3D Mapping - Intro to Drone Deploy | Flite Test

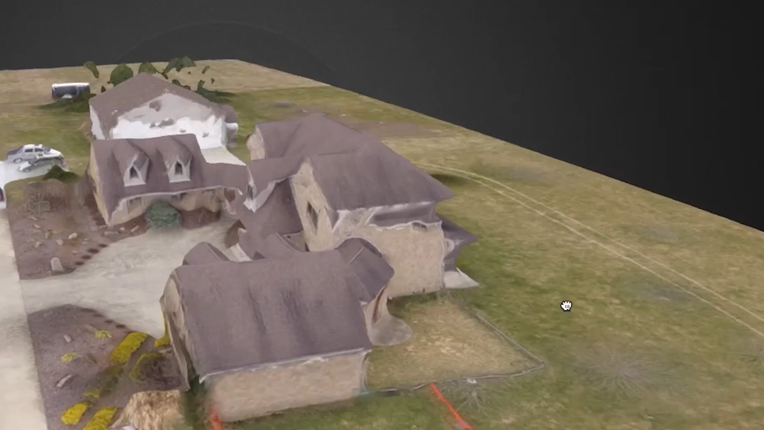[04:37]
If you're going to notice here that the footage that you're seeing right now, it looks really good in some aspects, but really bad in others, doesn't it? Yeah.
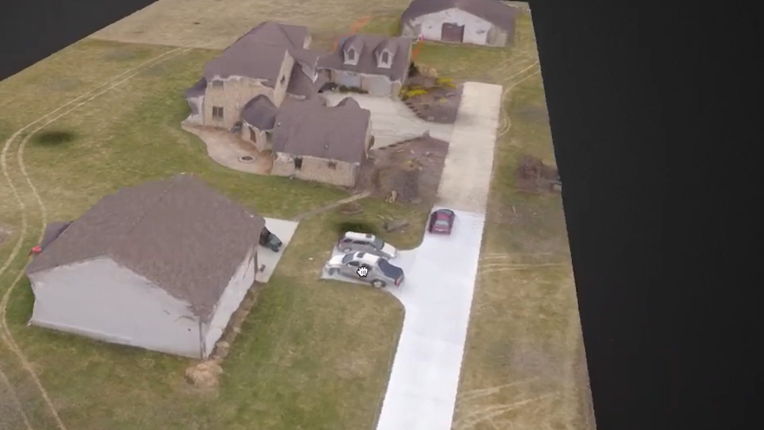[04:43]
And to be fair, you know, the 3D modeling is new, is a beta feature for drone deploy. It does terrain really well,
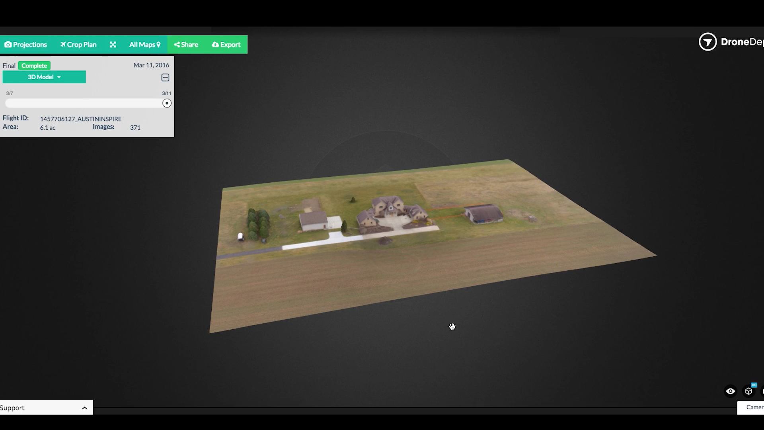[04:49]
but we did find some tricks and the drone deploy support team did help us find some tricks to actually really increase the resolution and the quality of those models. Increase doesn't even begin to justify it. It's amazing. The first thing that we learned is overlap.
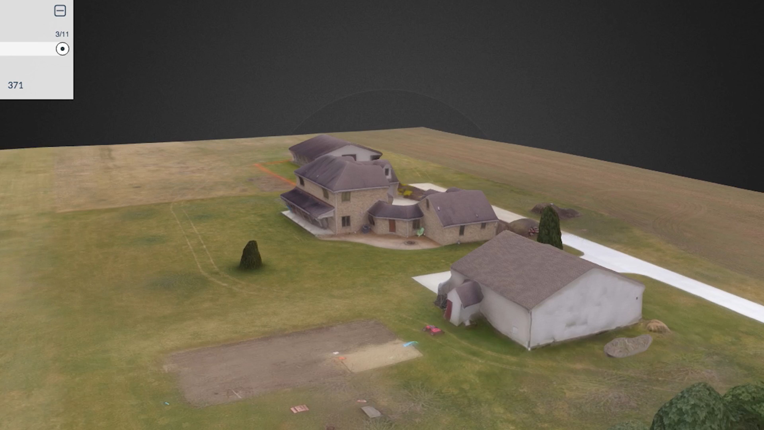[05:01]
So overlap is extremely important. The very, very first model I did just here at the shop, it was like eight photos.
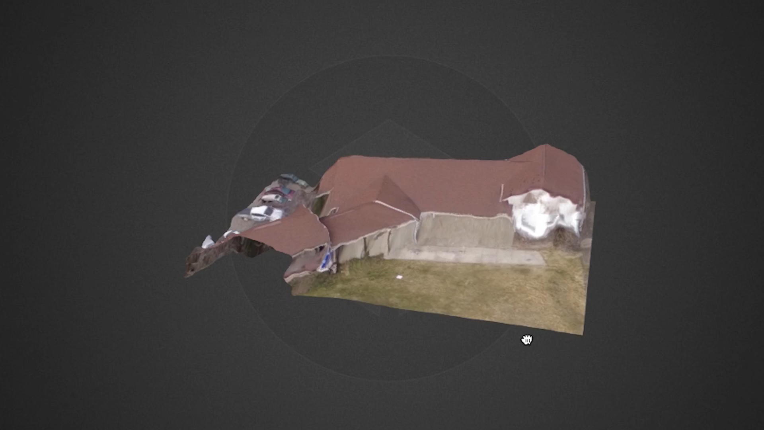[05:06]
I think it was like maybe 40% overlap or less. So I started doing like 80% overlap and for a small area, that's okay.
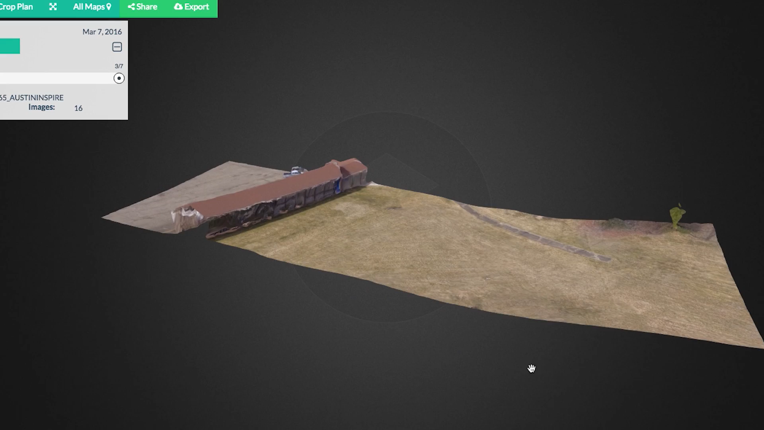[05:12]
It doesn't really take that long to do about 10 acres or so, even with 80% overlap. That's also front and side overlap.
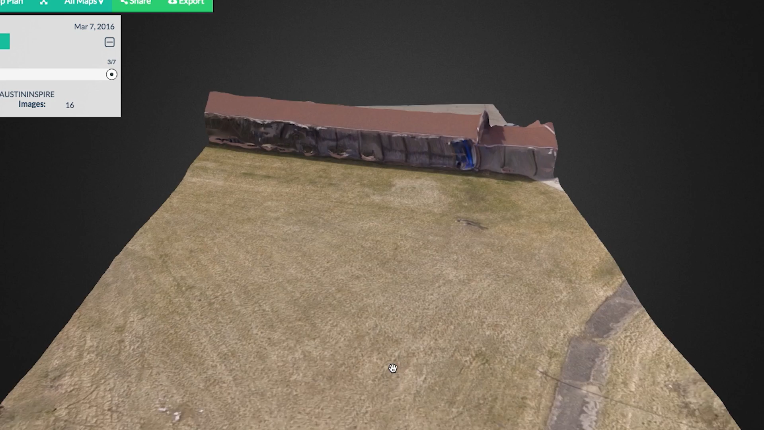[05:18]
So that's actually taking pictures sooner going forwards and it's overlapping the more on the side.
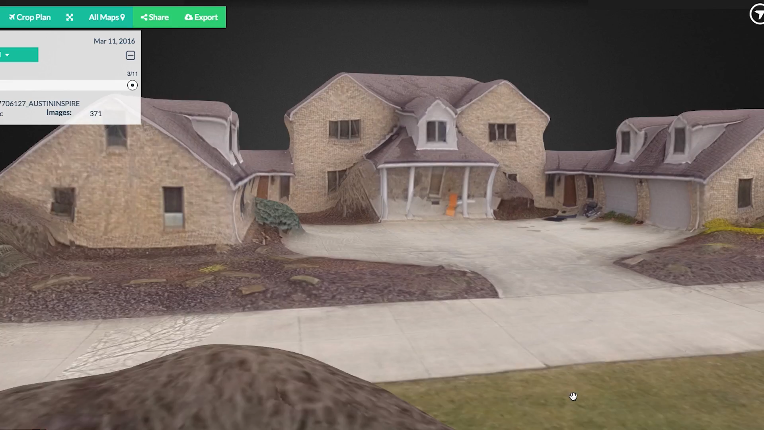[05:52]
it is actually really important to get some more side perspective of any kind of vertical structure that you're trying to film, such as like a building or a statue or whatever you're trying to get in a 3D environment.
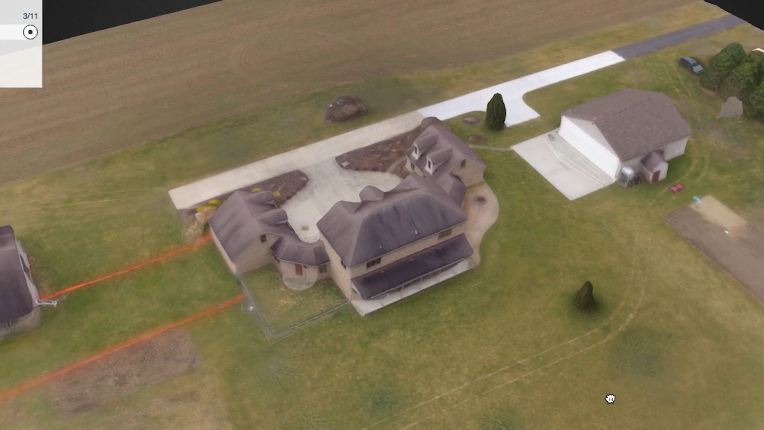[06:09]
And through that, there's some automated flight modes that DJI has and one of them is Point of Interest.
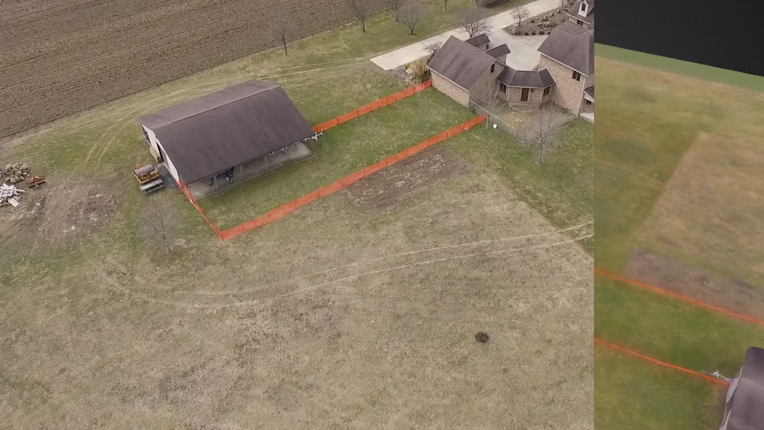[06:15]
And so with the Point of Interest mode, we were actually able to orbit at a 45 degree angle around the same altitude that we flew the original mission.
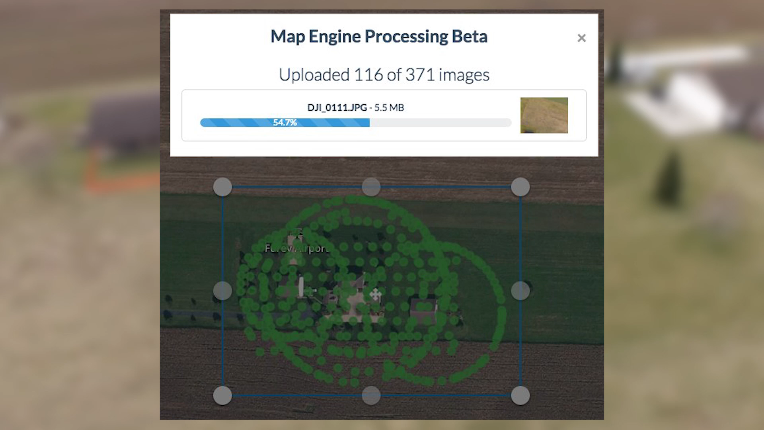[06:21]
And then we were able to get a side view of all those buildings.
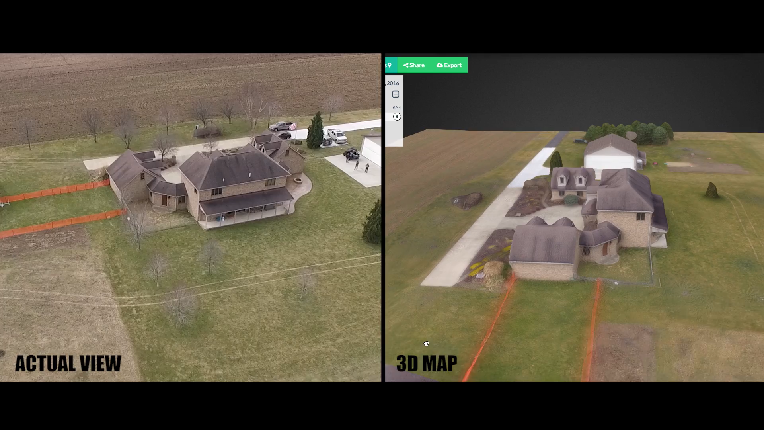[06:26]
So actually, the three buildings that we were trying, we orbited all three of those and the results were drastically different.